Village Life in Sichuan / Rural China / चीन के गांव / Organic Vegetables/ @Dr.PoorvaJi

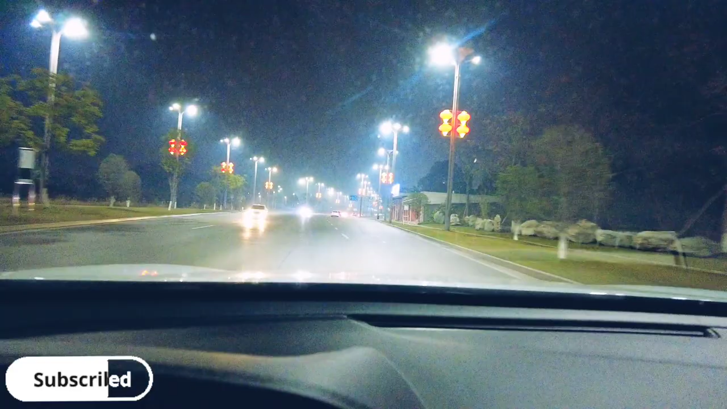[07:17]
तो घर जाते समय, यह रात हो गई है,
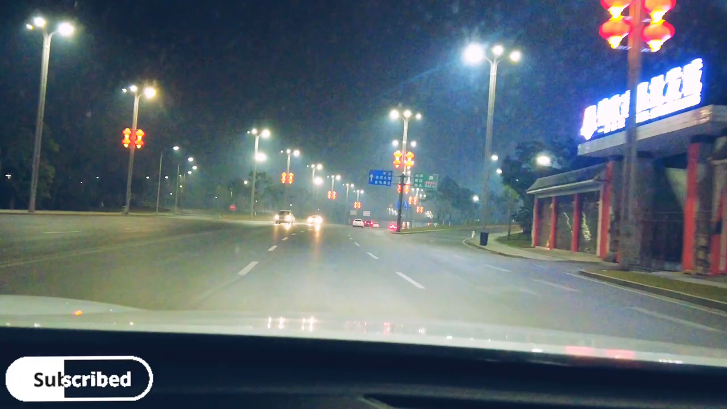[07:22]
और यह रोट का नजारा है, जो हमने रिकॉर्ड किया था तरफ लाइटिंग लगी हुई है, यह रोट जो हमको दिख रहा है, हमको लगा कि रोट का व्यू शेयर करना चाहिए,